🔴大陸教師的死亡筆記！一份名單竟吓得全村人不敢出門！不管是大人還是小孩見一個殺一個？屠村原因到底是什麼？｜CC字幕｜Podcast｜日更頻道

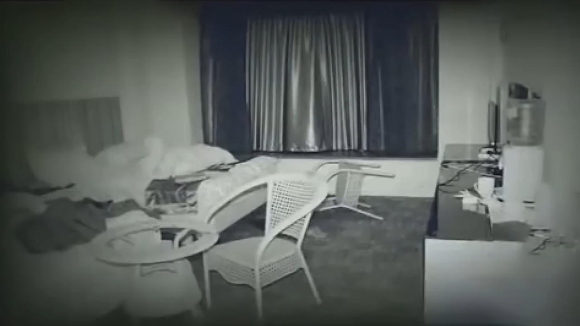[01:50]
致命的伤口就在死者头部,法医推测案发的时候,这个男人应该是被人用一个鈍器连续重击导致头骨破裂。在房间的墙面上警方发现大量的噴灑式血迹,地面上亦都有被宠物刮过拆过的痕迹。即是说,这个地方是发生过一场相当激烈的打道,而在房间的床上,警方发现了一粒子弹,